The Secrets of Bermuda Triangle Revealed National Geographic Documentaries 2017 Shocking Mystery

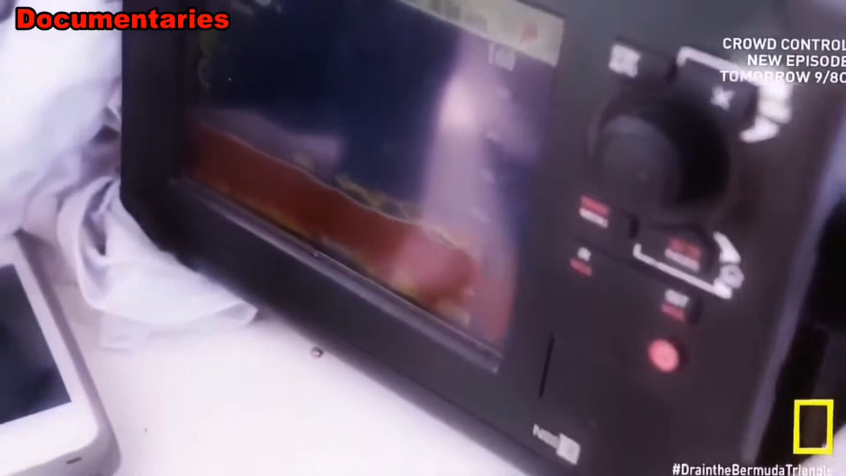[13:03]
It's fairly small, which you'd expect for an aircraft. I guess at this point now, it's just time to suit up and go check it out.
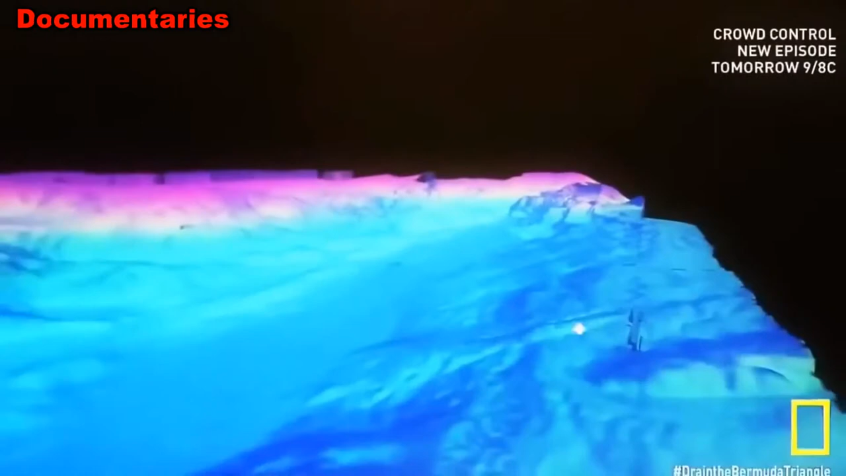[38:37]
In some of the valleys and rifts, there are sometimes walls that can be like 1,000 meters high or something like that.
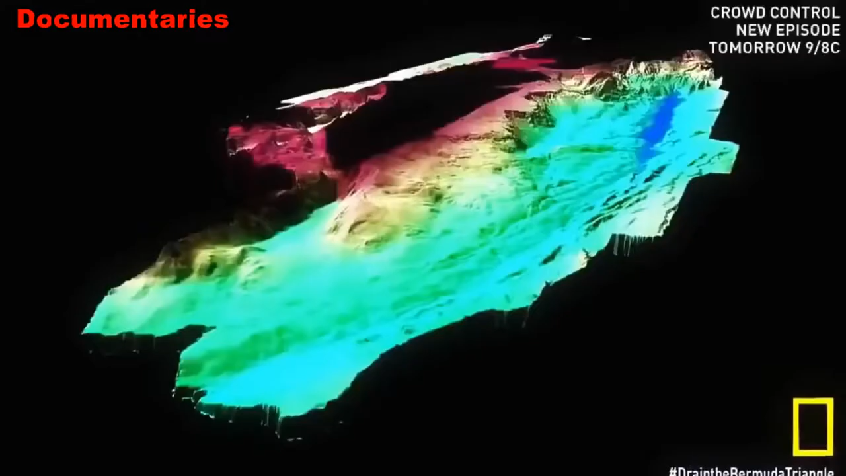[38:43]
Geologists have long known the trench formed